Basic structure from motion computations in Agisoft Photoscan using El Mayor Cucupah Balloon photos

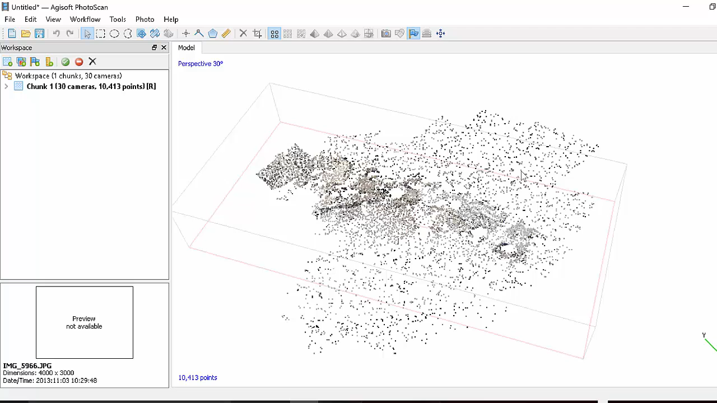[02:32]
And this has been produced with the structure for motion technique. So now let's continue. Let's save the project in case we crash it.
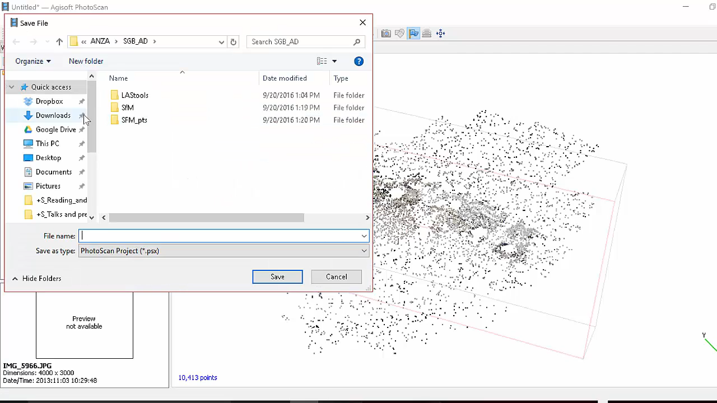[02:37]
It would be good to pick up where we left off.
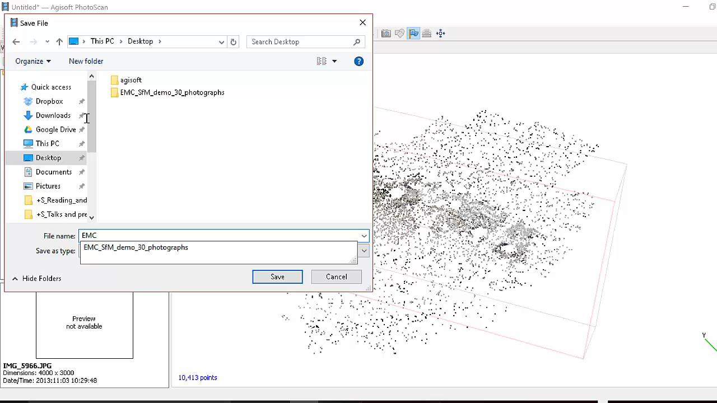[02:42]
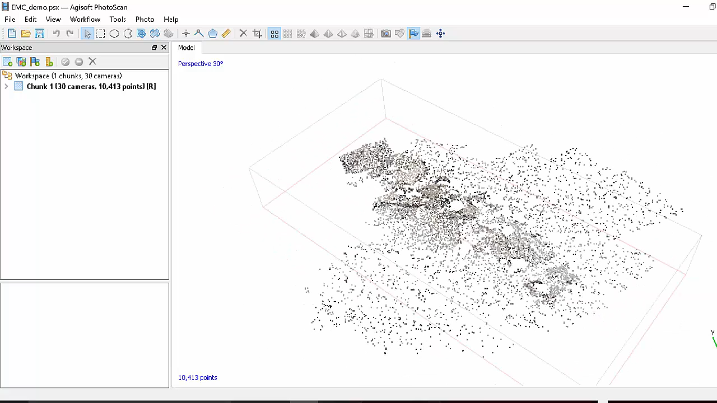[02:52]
One thing you can also do is if you go to view, show hide items, show cameras, we can see where the balloon was, where the camera was.
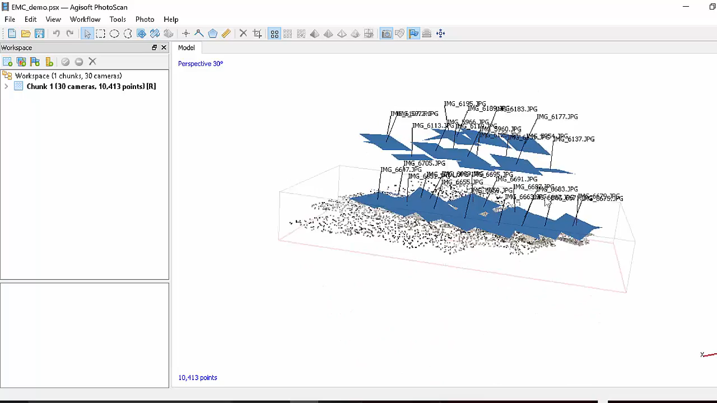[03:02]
You see this is a multi-level flight. And you also see the orientation. So each one of these blue squares is the focal plane of the camera with
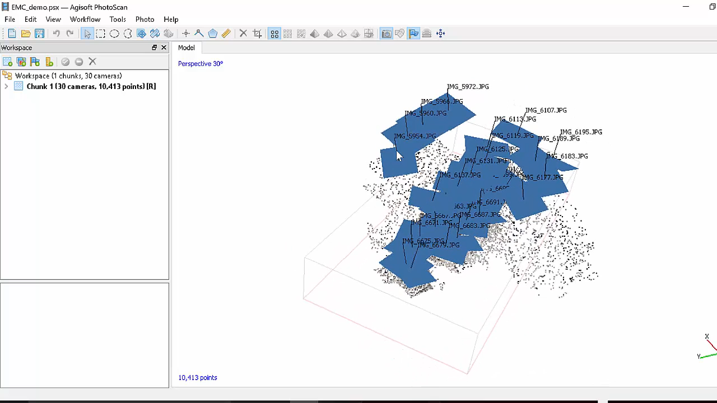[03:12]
the line being the normal to it or the view direction. You can also sometimes view this track ball.
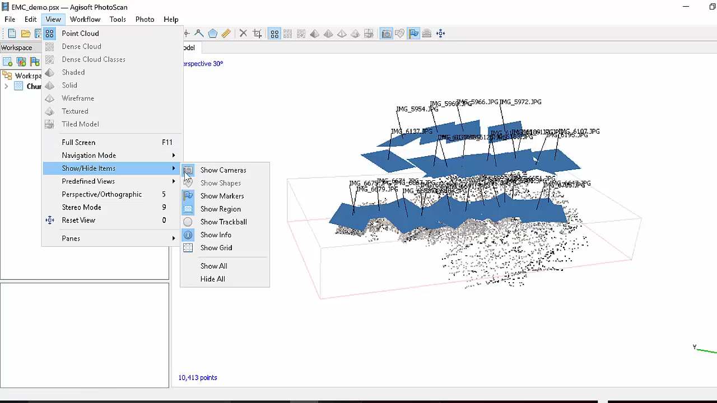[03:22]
Kind of just lets you sort of see the middle and you can grab these little rotation directions. But sometimes it gets in the way.
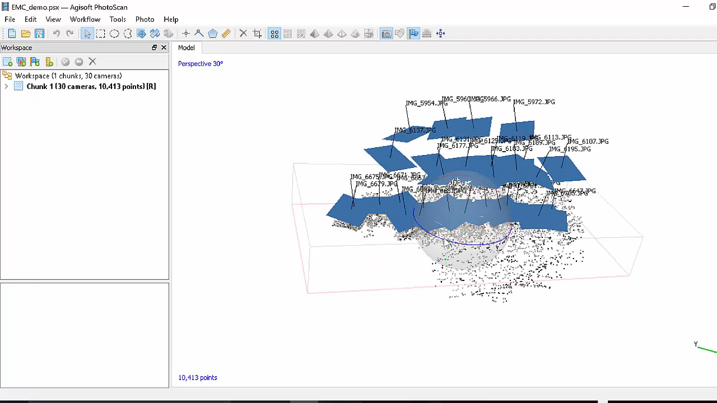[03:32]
Okay, let's continue.
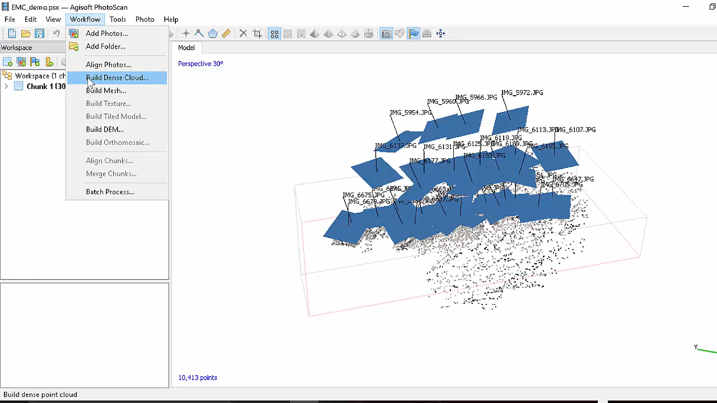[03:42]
So the next thing we're going to do is now that we have the sparse cloud and we've figured out where the cameras are and what the main structure is,
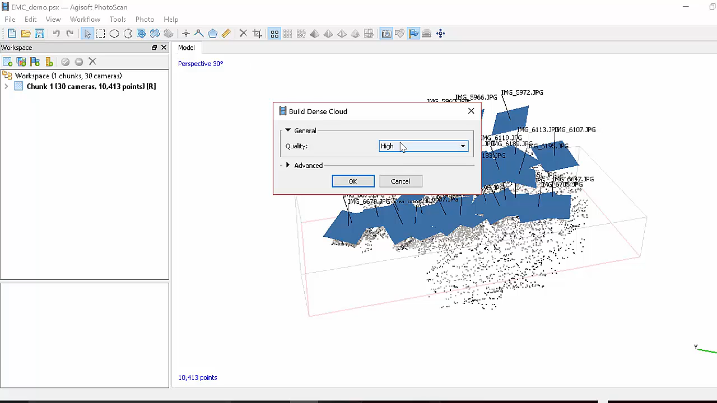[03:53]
we can densify our model with this dense cloud approach.
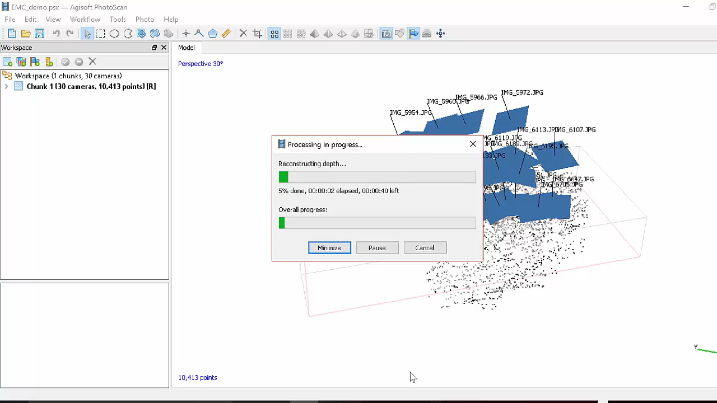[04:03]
Okay, we've finished our calculation for the dense cloud.
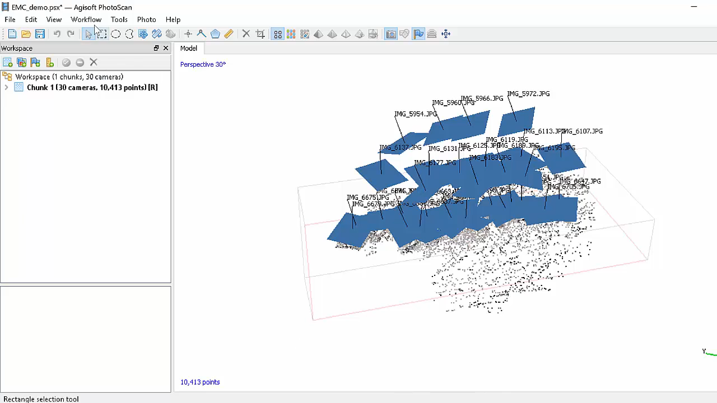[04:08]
Let's have a look at it.
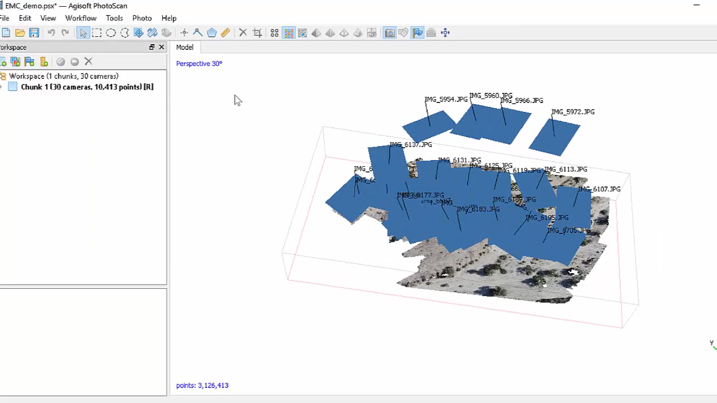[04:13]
So you can see it looks like a complete continuous surface but it's actually just the points.
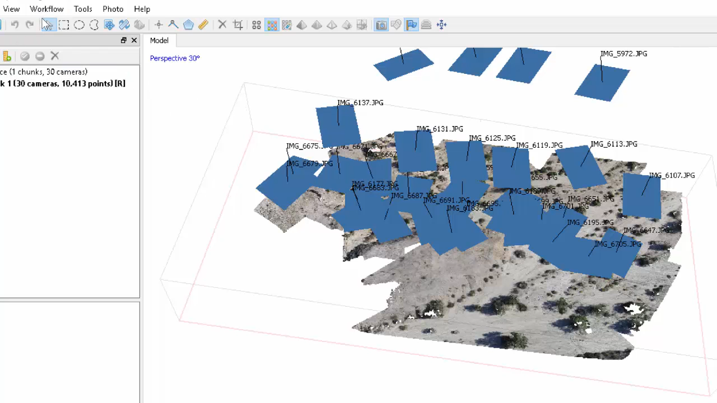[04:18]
Let's turn off the cameras and so we can zoom in. You see there are a few holes in the vegetation but we've got a pretty good 3D model already.
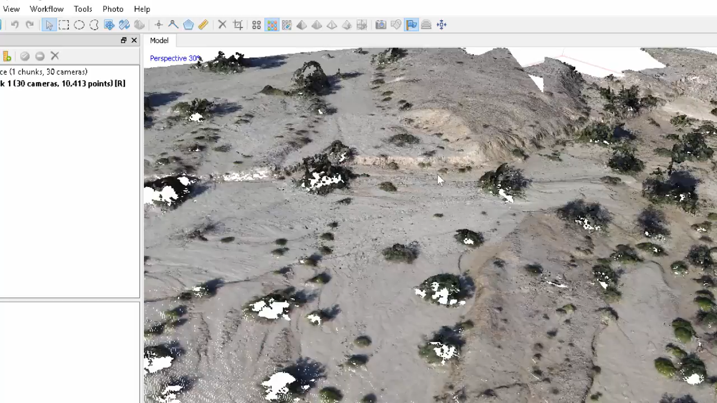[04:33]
It's important that to note we're not geo-referencing this but you could. But you can export the point cloud even now if you wanted to export points and you could export as an LAS file.
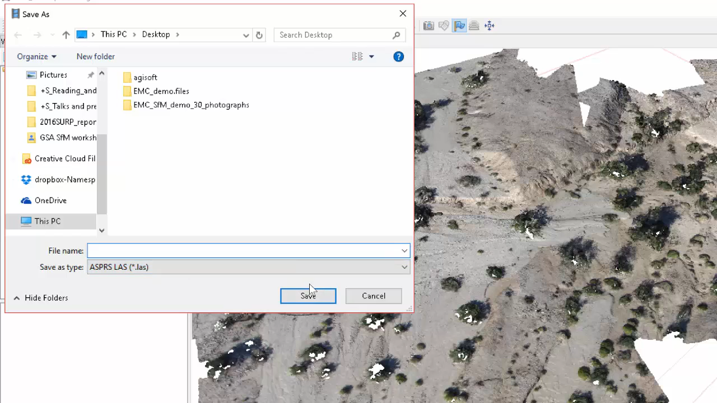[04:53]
And then view it in other software for example the point cloud compare.
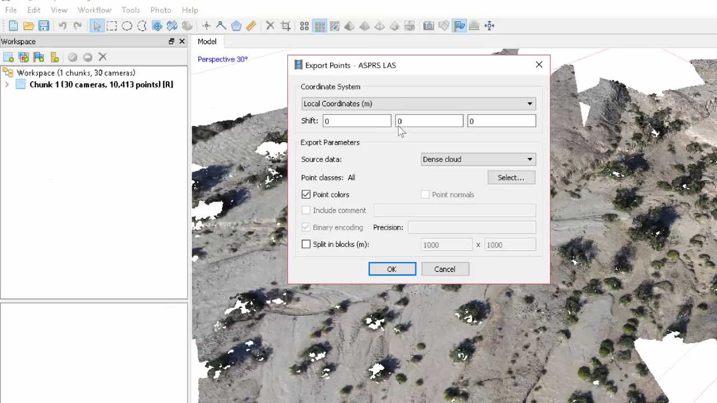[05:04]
But you see your only choice at the moment would be, that would be meaningful would be in a kind of arbitrary coordinate system. Okay, so let's continue with our sort of trip through the workflow. The next major step is to build the mesh. And so this will basically calculate kind of a best fitting triangular mesh through these data. And from that for example a digital elevation model could be produced.